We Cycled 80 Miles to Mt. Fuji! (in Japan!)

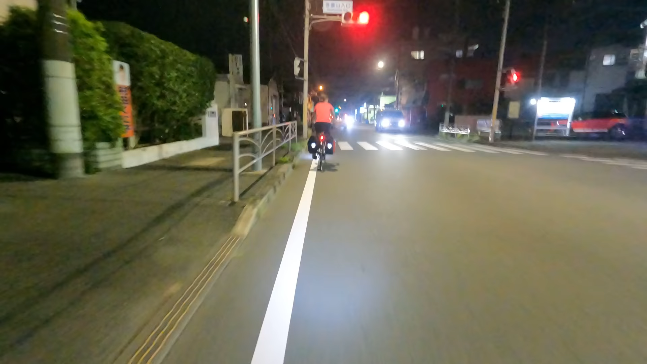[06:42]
So we were riding like in the dark and it was kind of a bummer, but it wasn't like terrible.
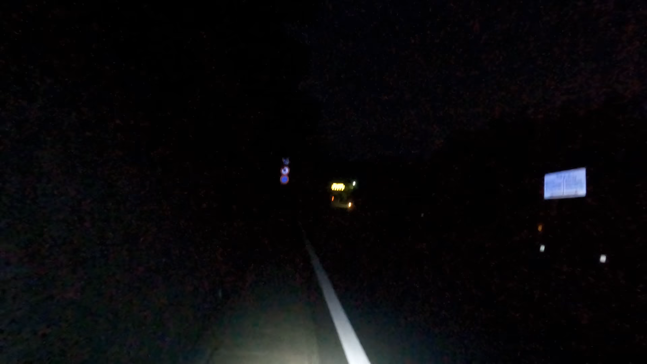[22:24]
So, I think this is the top of the mountain that I'm on. I think it's going to be downhill from here. And it's only a couple more kilometers. So, downhill a couple kilometers is no thang.
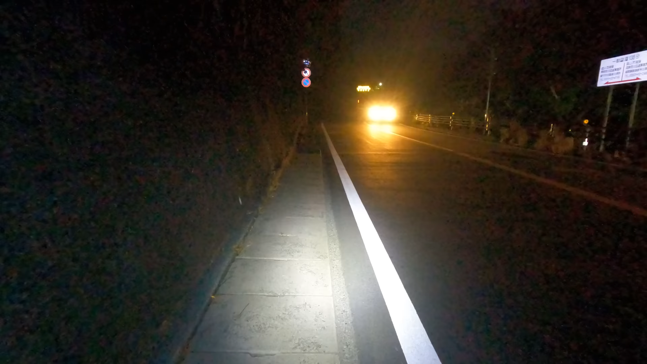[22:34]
Ikimash go. I was totally wrong. I'm still going up. In fact, it looks like it's going to get a lot steeper. Oh, this is hard. Can you see me, Yamanashi? Run, come it away.
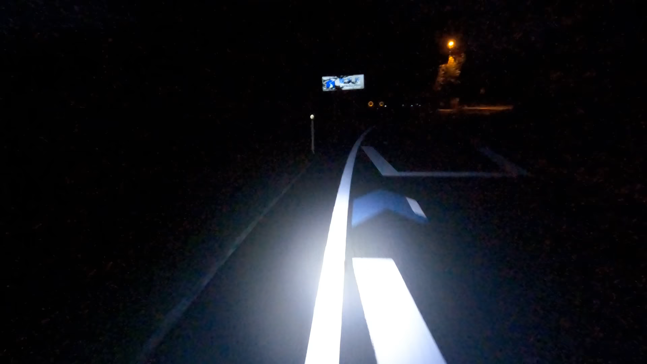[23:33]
This feels so good.
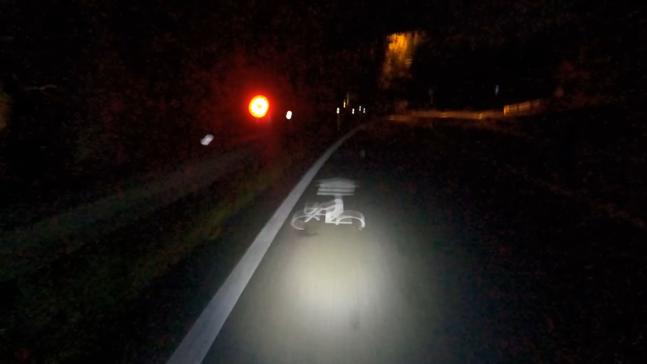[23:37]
Oh, man. There was a sign. A toge sign.
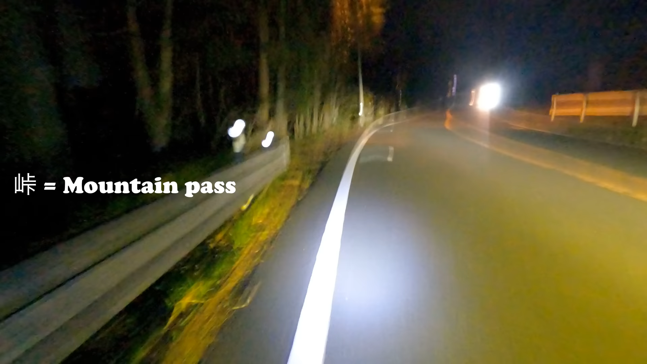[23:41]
That's not what you want to see on a bicycle.